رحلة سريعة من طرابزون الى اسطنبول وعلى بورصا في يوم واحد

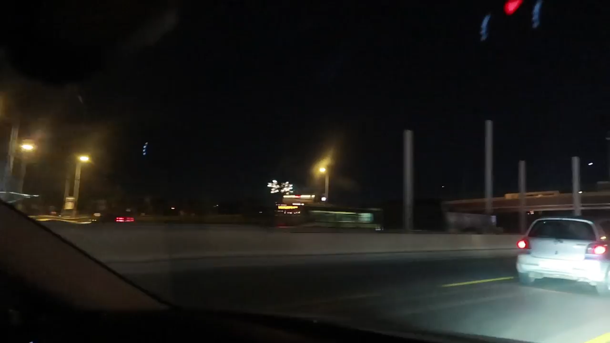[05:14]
هنا بورصة يا جماعة، يوفوا يستقبلونها بالألعاب الألعاب النارية. طبعا اللي ما يعرف، بورصة كانت هي عاصمة الدولة العثمانية في وقتها، تبعد عن اسطنبول تقريبا 2.5 ساعات.
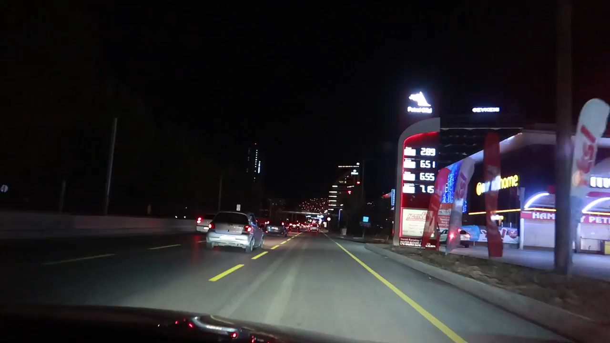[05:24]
ممكن تجيها بالسيارة، ممكن تجيب عن طريق الباخرة. مدينة صناعية من الدرجة الأولى. طبعا وصلنا الآن الساعة تقريبا كم ساعة؟ 9:30 تقريبا. فلوقات ثانية أو تكملة فلوق بورصة راح يكون في فلوق ثاني. هذا الفلوق الأول نكتفي فيه، مول اسطنبول، مول متروبول اسطنبول، طريقة استئجار سيارة. أراكم في الفلوق الثاني إن شاء الله.